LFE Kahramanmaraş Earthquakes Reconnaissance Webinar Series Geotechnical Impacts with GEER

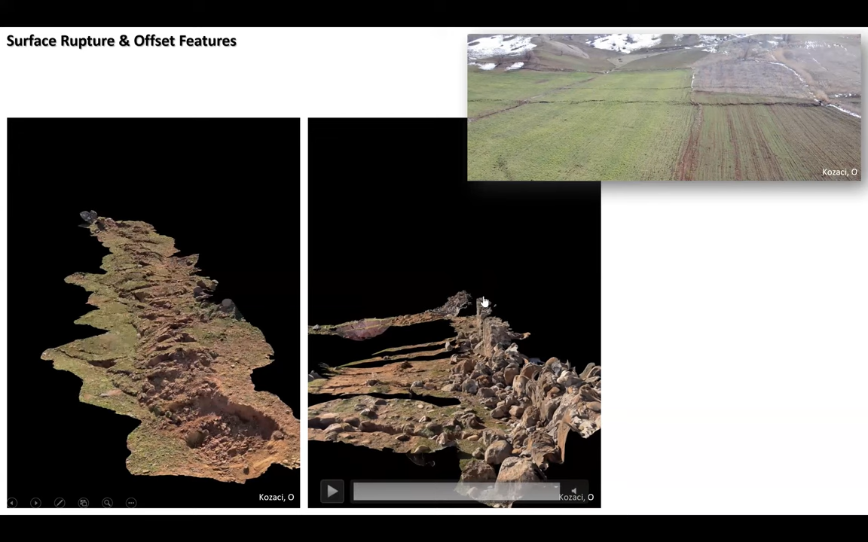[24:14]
and in this one is another example of a LiDAR scan of a surface structure. In the back here, we have the primary displacement where you see the stone wall offset quite a bit. And then you have these secondary traces where there are relatively minor secondary displacements.